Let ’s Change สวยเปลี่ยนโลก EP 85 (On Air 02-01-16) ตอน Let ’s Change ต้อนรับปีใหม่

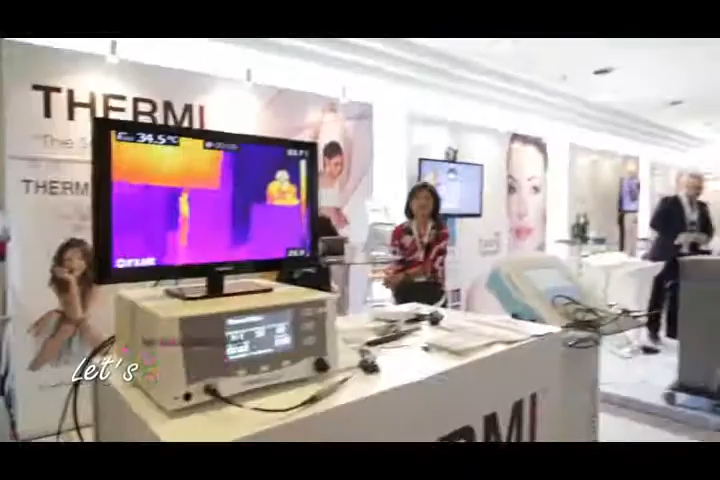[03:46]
ับนี้ก็คืออีกหนึ่งนะวัตรกัน ซึ่งเราเรียกว่าเธอหม
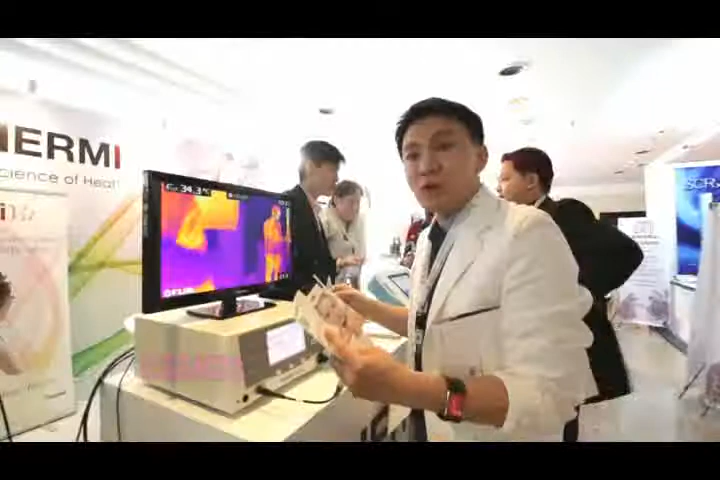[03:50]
ดไทยก็คือเจ้าชมิทย์ คือไทย เป็นว่าปึ่ง
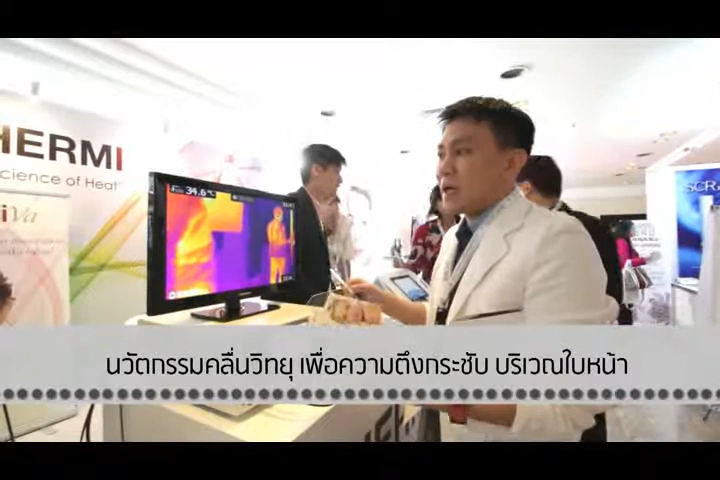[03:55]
หลากการของตัวนี้ก็คือคือคือบิทยุยุที่จะเข้าไปใต้ผิวโดยตรงเพื่อทำให
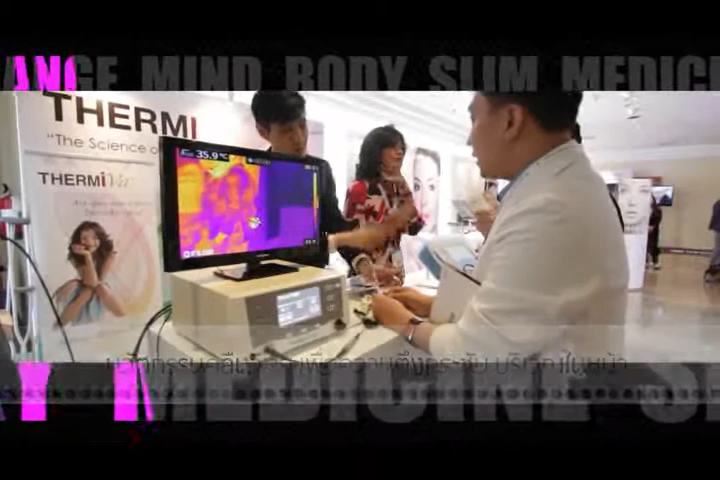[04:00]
้ผิวตึงกระชัพซึ่งก็จะมีเผ็บซึ่งใช้ครั้งเดี่ยวทิ้งก็คือจะมีเผ็บแรก บริญสิ่งต millimeter ตั向、
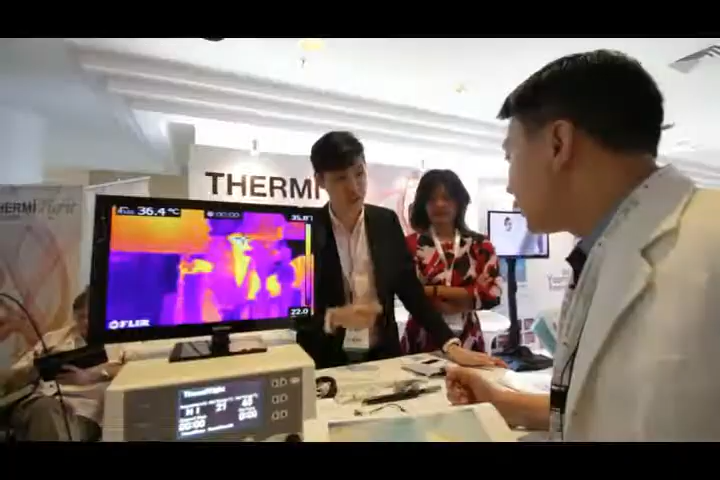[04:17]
On screen: spot 36.4°C
ส่เขียมตัวนี้เข้าไป แล้วก็ผลดปล่อยขึ้นวิทยุเข้าไปใต้
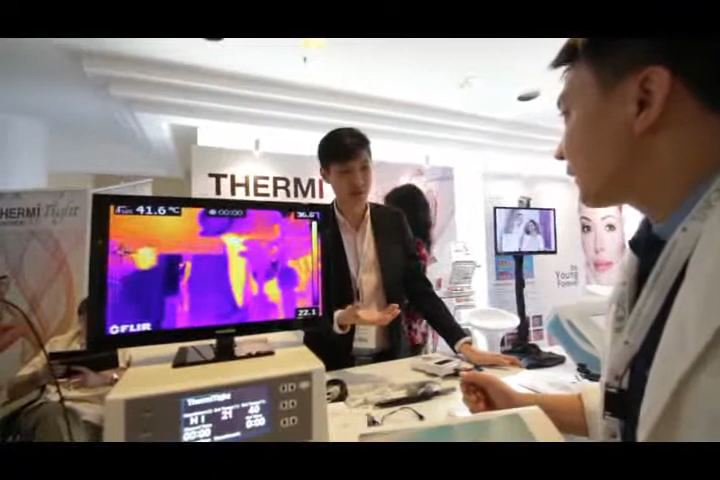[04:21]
On screen: spot 41.6°C
ผิว อันนี้ก็เป็นอีกนวัตกรรมแมนงของขึ้นวิทยุที่เรารู้จัดคือ RS นะครับแต